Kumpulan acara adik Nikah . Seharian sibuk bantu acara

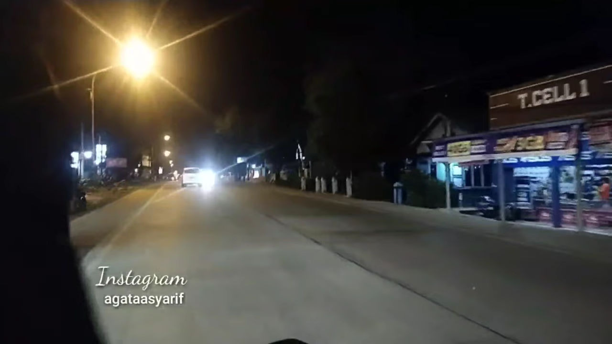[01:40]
Jadi sekalian beli sate, sekalian nyari sinyal.
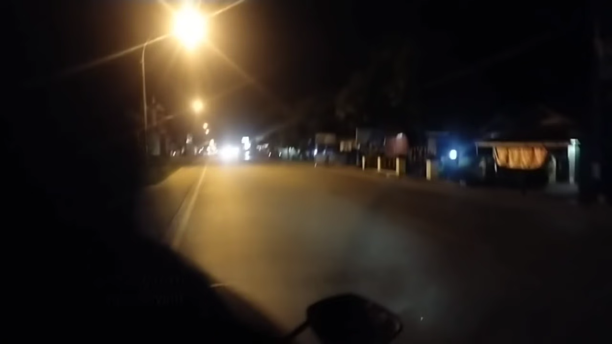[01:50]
Ini pasar Tambak Sumpiu ya. Tambak ini ya, Bri. Tambak SMP 1 buat orang Purwokerto. Halo, ini aku lagi ada di Tambak nih, SMP 1.